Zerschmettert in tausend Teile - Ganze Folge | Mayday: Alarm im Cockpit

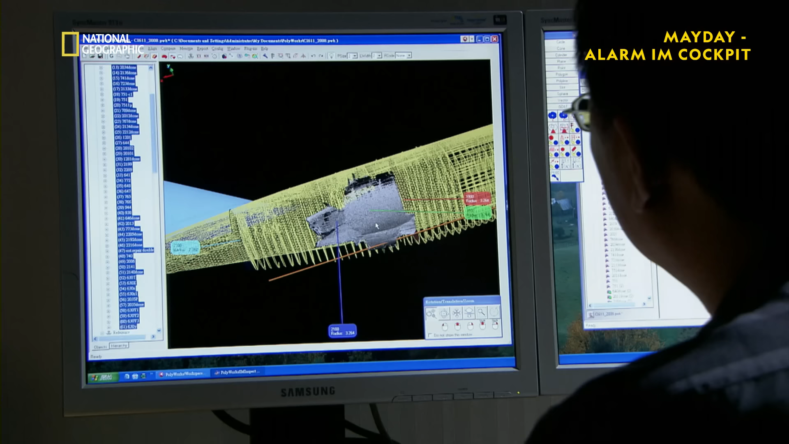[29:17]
Und es stammt von dort, wo der Analyse zufolge der Bruch begann.
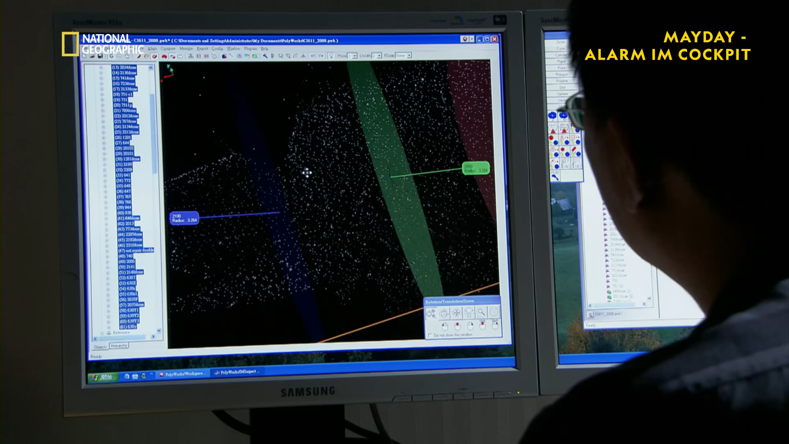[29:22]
Vom Rumpf.
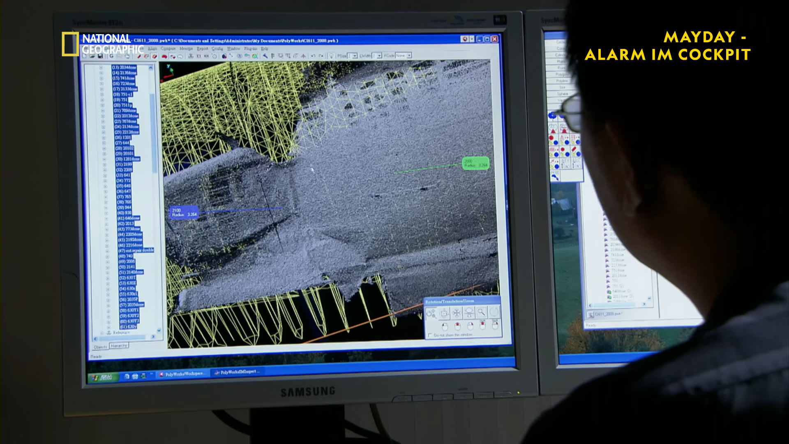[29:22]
Im Vergleich zu all den anderen Trümmern war dieses Wrackteil sehr ungewöhnlich.